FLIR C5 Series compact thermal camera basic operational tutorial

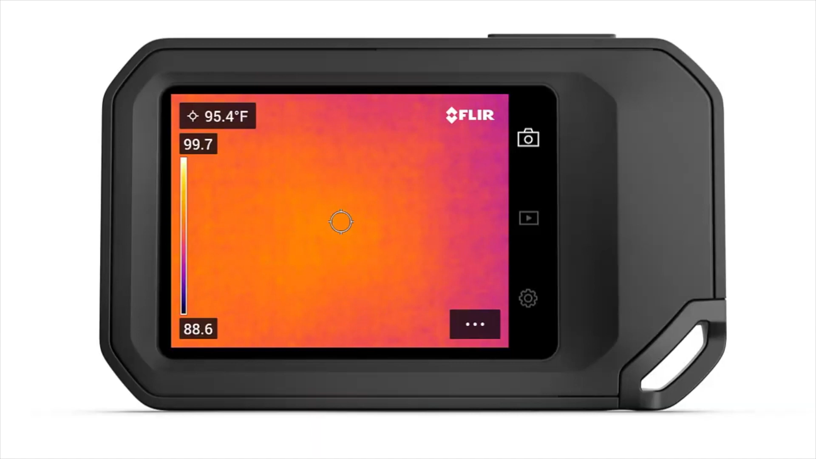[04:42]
On screen: spot 95.4°F
When attached to either Wi-Fi or through Bluetooth, you can pair the video camera to fire up an account,
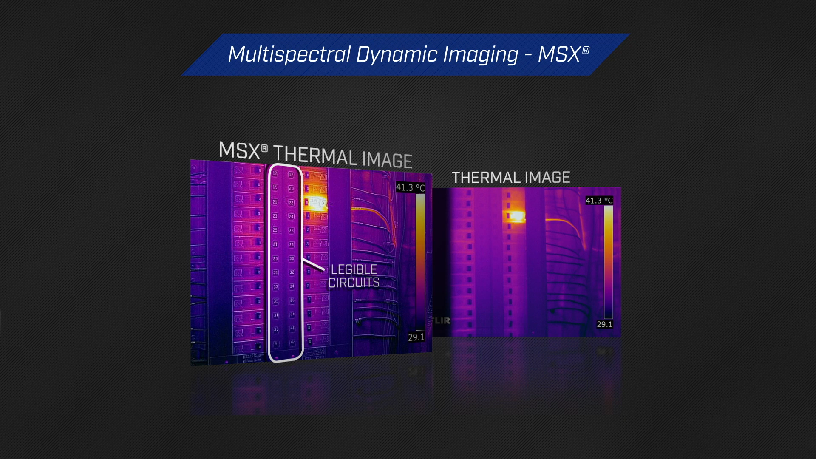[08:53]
On screen: scale top 41.3°C
something that a thermal imager is unable to see.
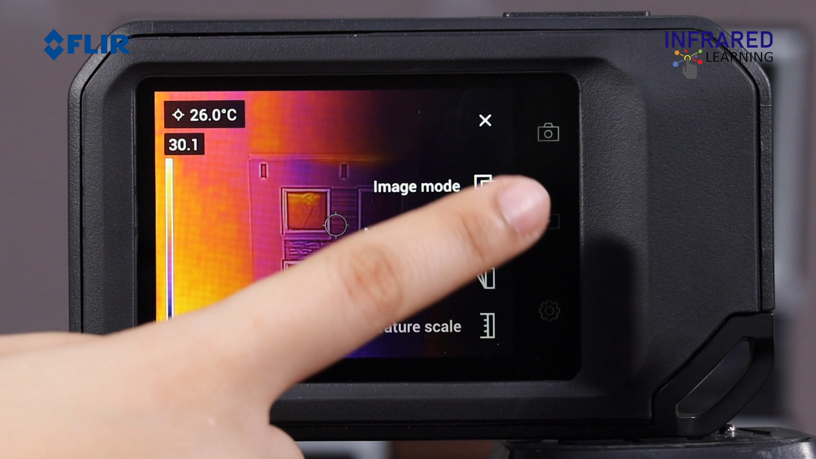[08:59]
On screen: spot 26.0°C
Next is thermal. It only reveals the infrared camera feed. Digital electronic camera, which shows simply the noticeable light feed.
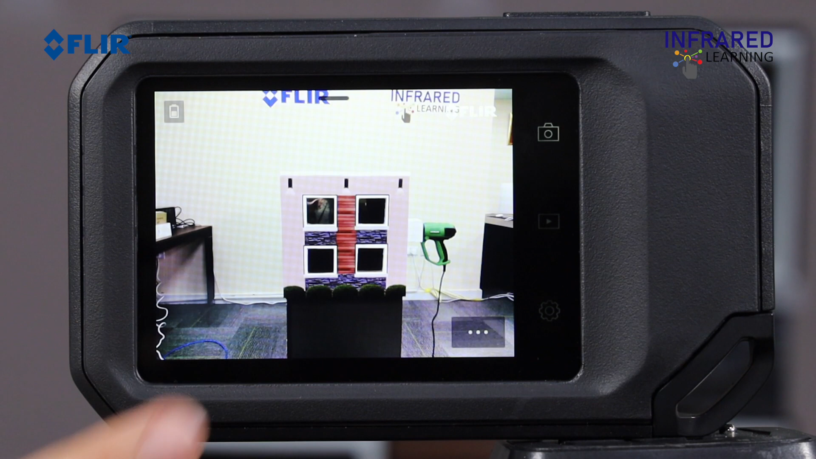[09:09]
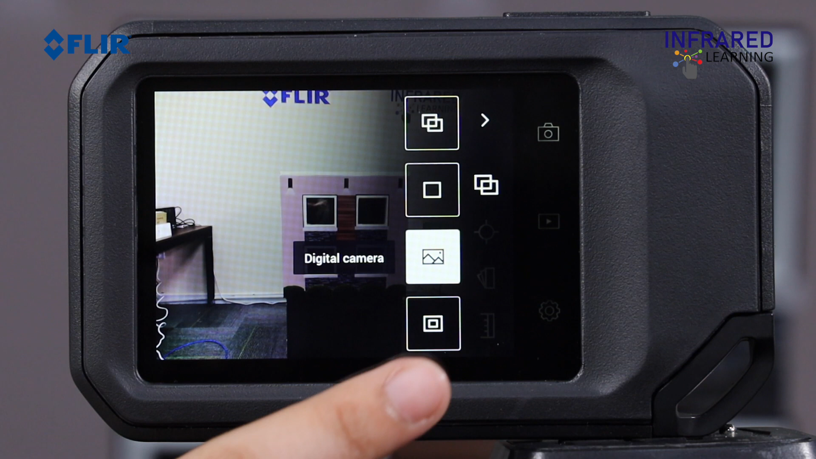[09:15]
The image in the picture focus very carefully for the very best visual to thermal image alignment.
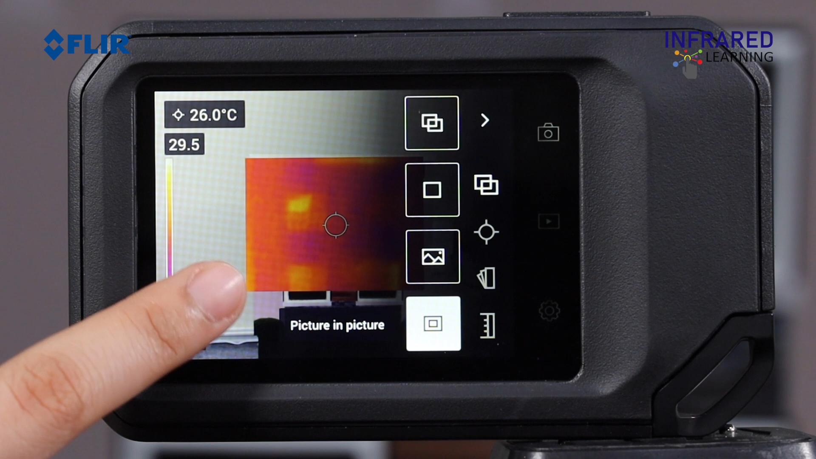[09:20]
On screen: spot 26.0°C
It's a beneficial device for highlighting the trouble areas while offering aesthetic info.
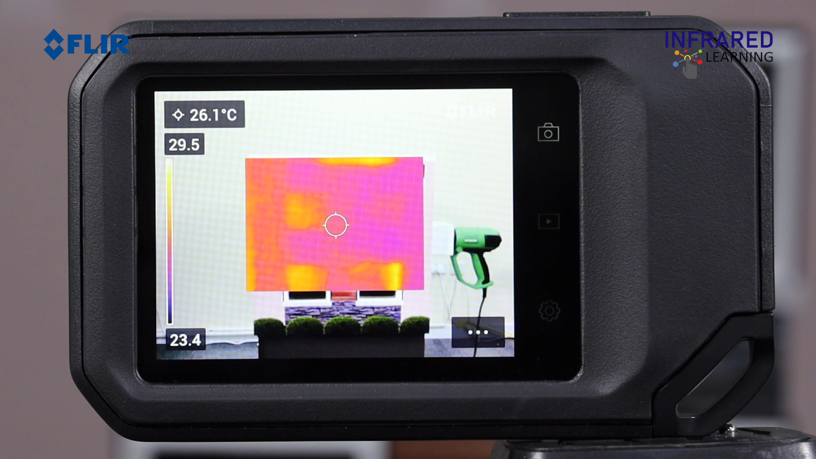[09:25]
On screen: spot 26.1°C
Measurement options provide three different temperature level dimensions, devices consisting of a center area device to recognize the temperature of a certain area. Hotspot box, which supplies the maximum temperature level inside the shown box. Cold place temperature level box. Numerous tools can be used at once, and the sizes of both hot and cold area boxes can additionally be adjusted.
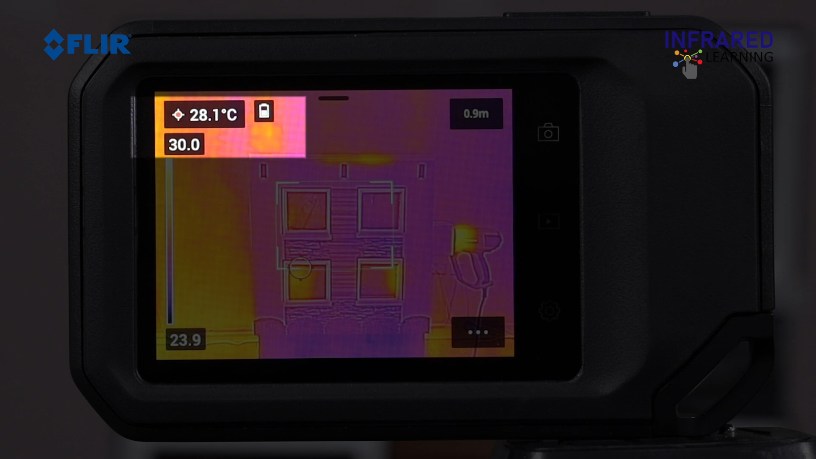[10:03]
On screen: spot 28.1°C
You can see the measurement value for that place displayed in the upper left corner of the display. You can likewise readjust the color combination, bring up the primary food selection, then choose the color combination icon. You'll have various choices such as the following.
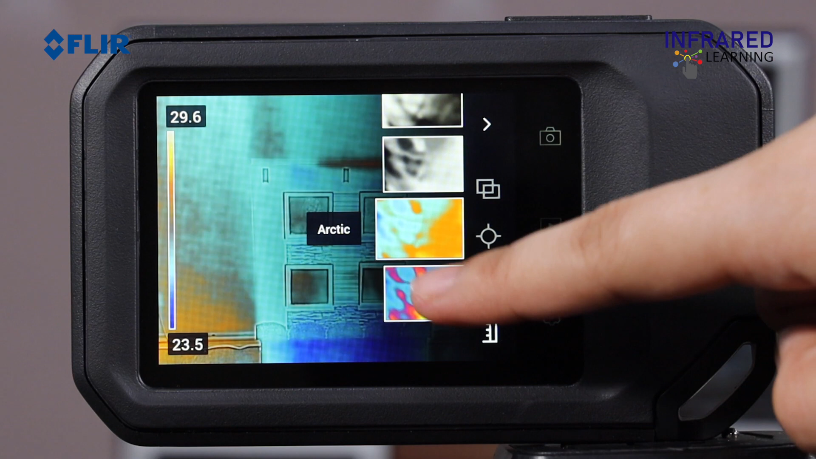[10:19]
The iron scheme is one of the most used, as a result of a great balance of thermal sensitivity as well as spatial resolution. A rainbow combination is useful when dramatically taking into consideration the distinctions amongst particular temperatures.
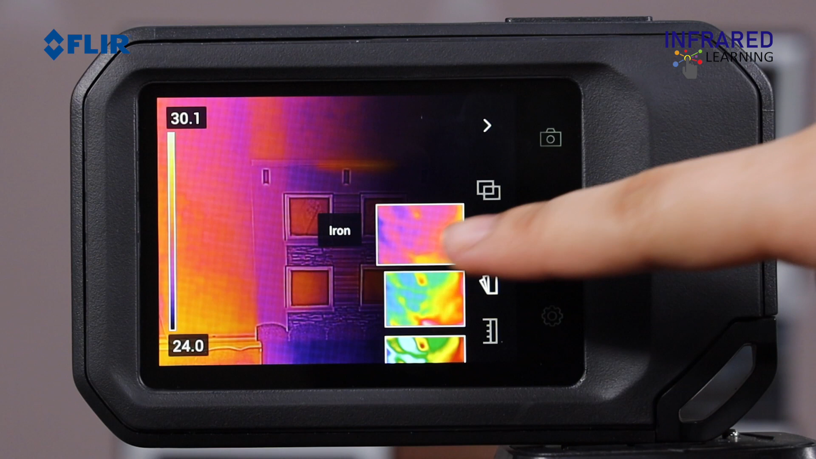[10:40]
Drag your finger up and down to toggle via your shade palette.
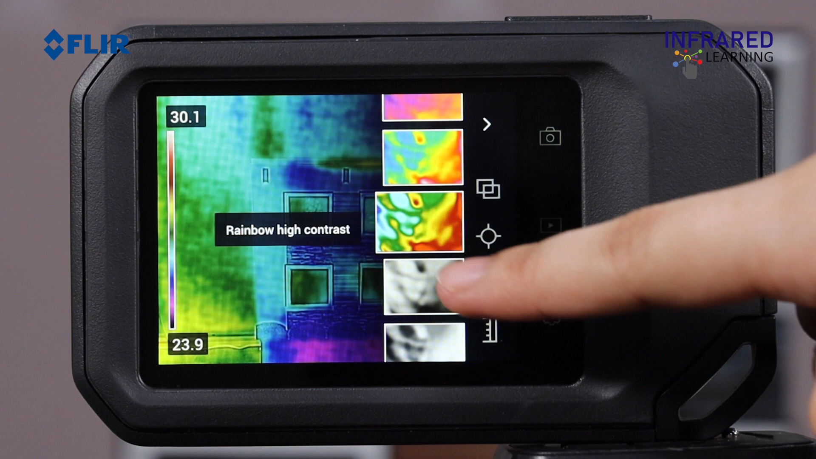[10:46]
Regardless of which shade palette you pick, this can always be altered later with the saved image, either in the camera or the handling software program.
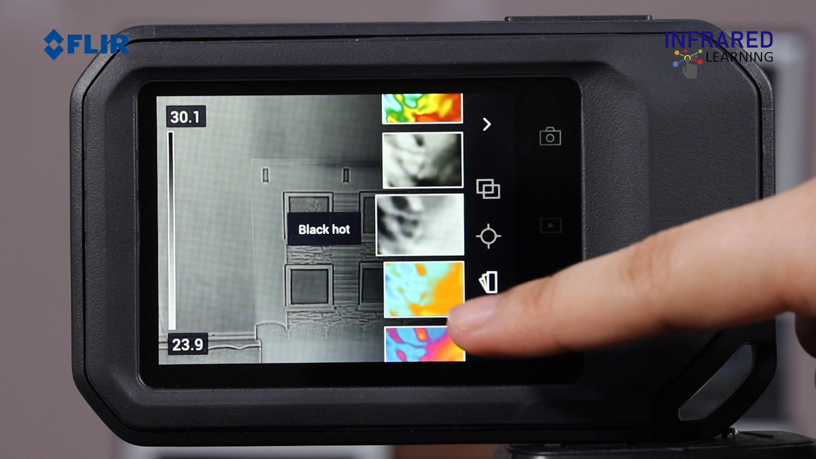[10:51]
The temperature level range setting is where you can either auto or manual adjust your period or conscious as well as level for illumination. The temperature level range setting is where you can either auto or manually adjust your period or conscious as well as level or illumination of the thermal photo.
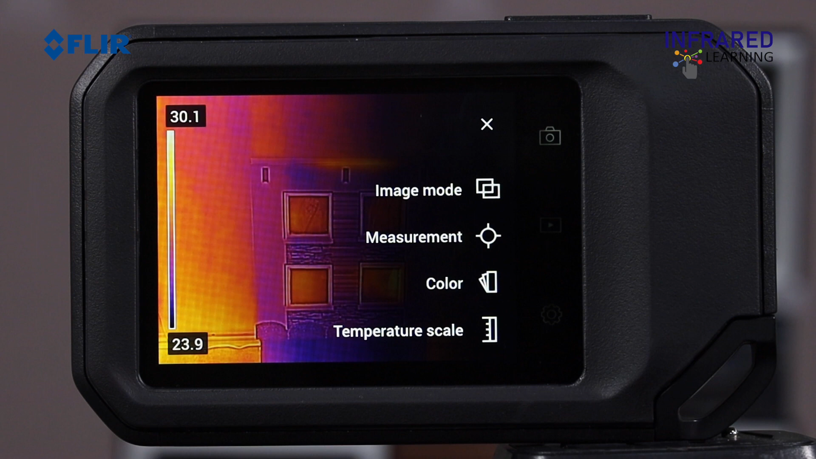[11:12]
Touch the temperature level range symbol on the primary food selection. This will raise your two choices such as the auto and handbook.
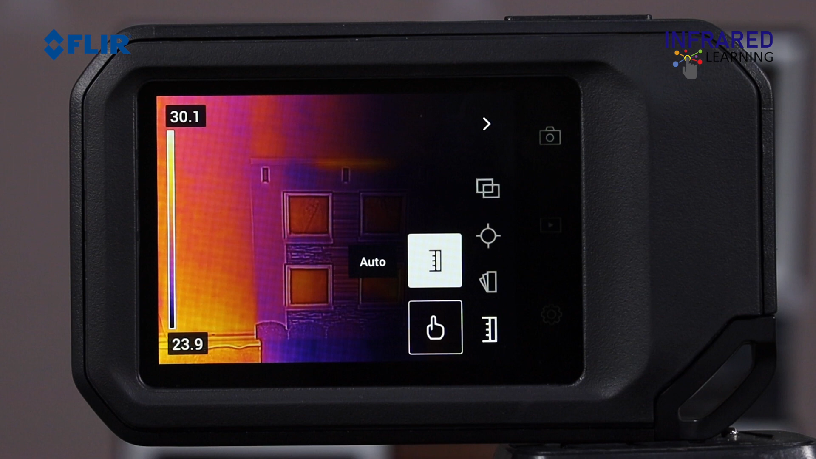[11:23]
By default, the camera is set to an automatic modification setting. This will automatically establish the scale based on the best as well as the coldest things in the frame. Selecting handbook will allow you to by hand adjust the scale.
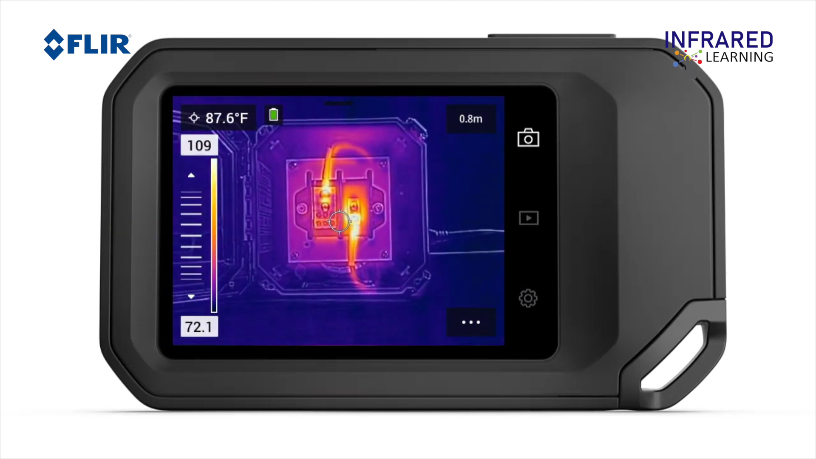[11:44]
On screen: spot 87.6°F
Touching the numbers will certainly either lock or open that word. A white highlight suggests when the number is open.
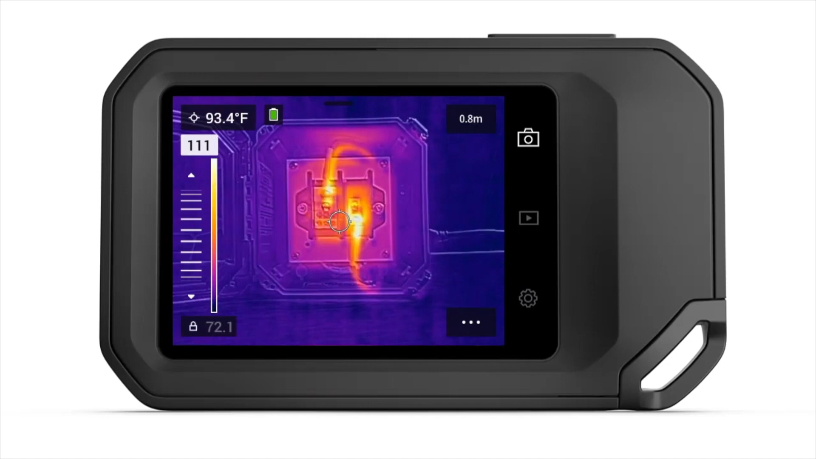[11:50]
On screen: spot 93.4°F
You can relocate the words up or down by merely dragging your finger across the virtual slider.
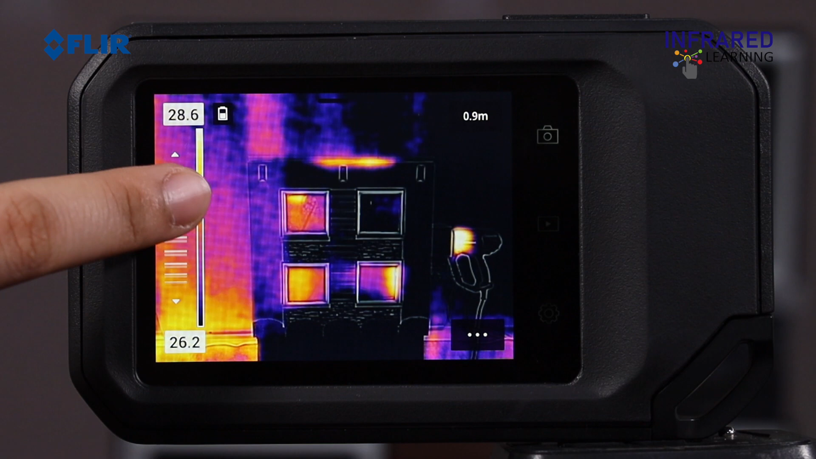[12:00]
Select either the leading or lower numbers to change the size of the span or unlock both to move them with each other, which is adjusting level. To find out more regarding just how to set your range and exactly how to utilize it correctly, you can see our website at infraredlearning.com. You also need to adjust the measurement parameters such as the following, the emissivity, reflected temperature, relative humidity, atmospheric temperature, and distance.